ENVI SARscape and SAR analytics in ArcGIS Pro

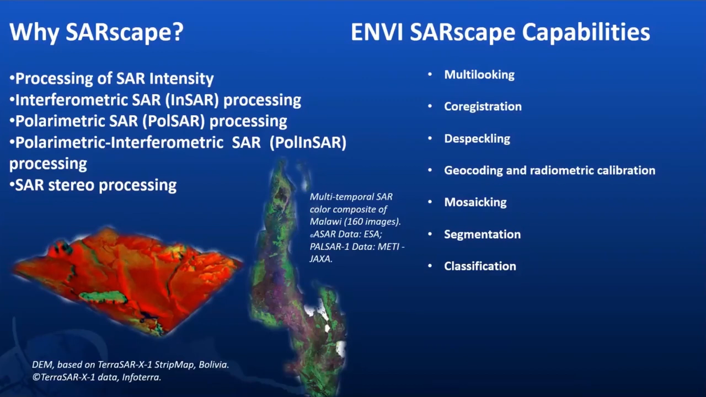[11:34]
So this is just the application and the capabilities that I have listed, which can be – there are lots of capabilities which can be explored when you start using SAR scape, and you can just start playing with the software, and you can get the information to the fullest. Now, coming on to SAR scape, so there are a lot of products that are available within the SAR scape.
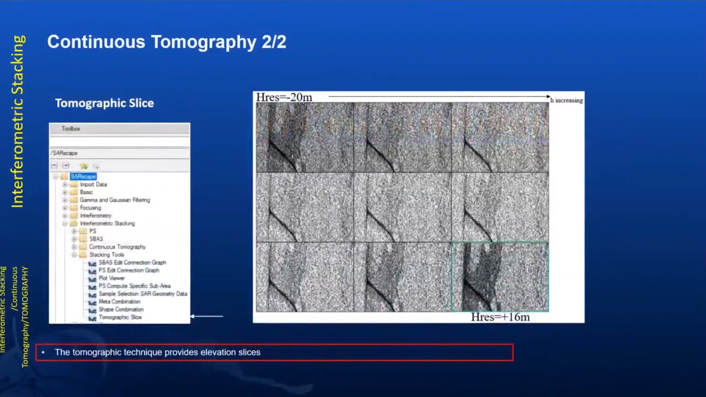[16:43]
This is also the tomographic slice option that is available, which will provide the elevation slices within the Sarscape only.
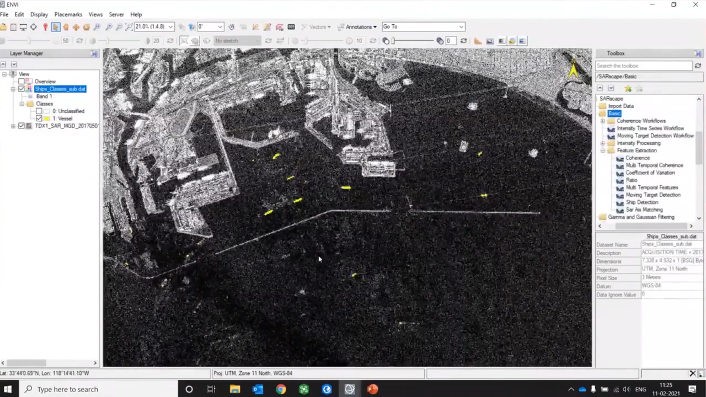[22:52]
from the microwave data directly using the ship detection. So in this way, you can take the advantage of ship detection module, various intensity and time series workflow. And also, one more thing that I'll like to show you is that you can create your own Sarscape model within NV only.
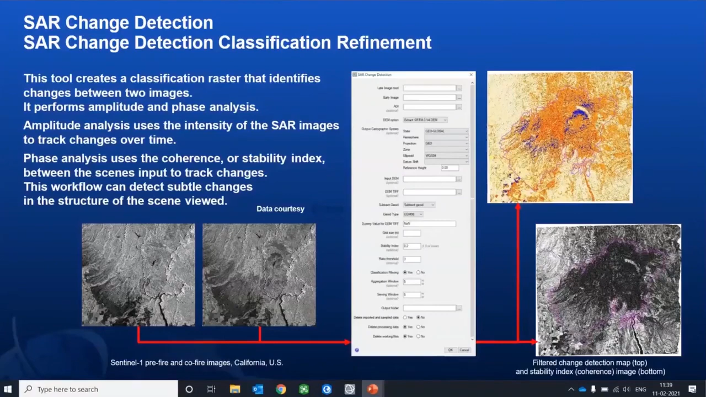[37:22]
So, for example, if an end user has a very basic knowledge, so you can just want to perform the chain detection using SAR, so you can do this. Just give the input and you'll get the output. So here, if you see, after performing that, we got this output. So I'll just show you within the app only. If you can see my screen.
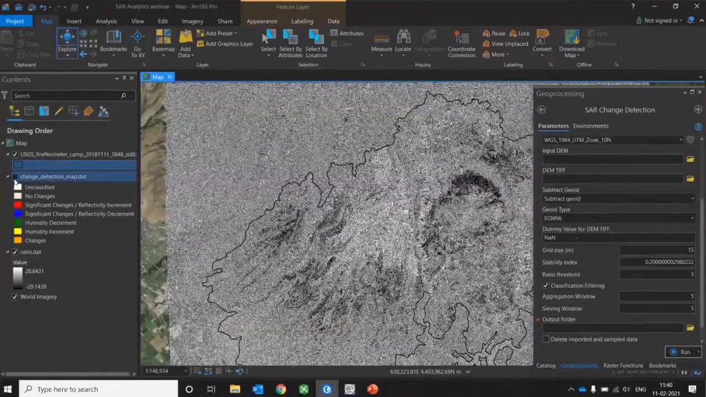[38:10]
And you can define the output folder and just run. So you'll get the output like this. So here, if you see, we have needed a chain detection map based on the event and post event images.
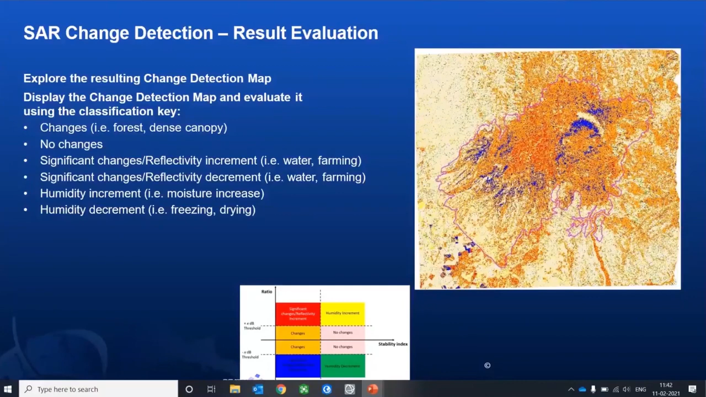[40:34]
So here you can see how microwave data can really be helpful during natural calamities and for natural disaster-related things. So now this one was all related to NVSARscape and NVSAR analytics.